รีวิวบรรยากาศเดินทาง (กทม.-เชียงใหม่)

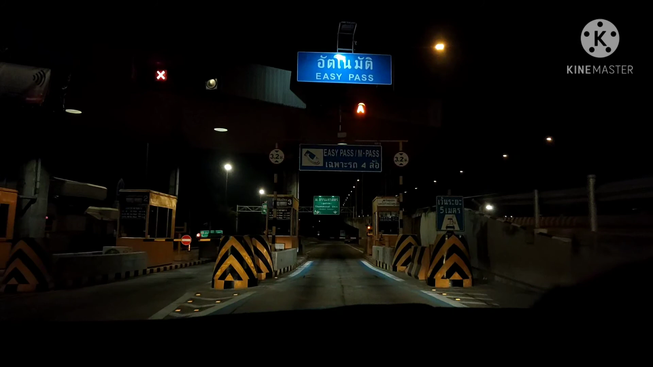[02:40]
ตอนนี้เรามาอยู่บนสนบ หมายเลข 347 นะครับ คุ้งหน้าสูบาปาสวัสดีครับ ตอนนี้เราเดินทางข่านสิงบุรี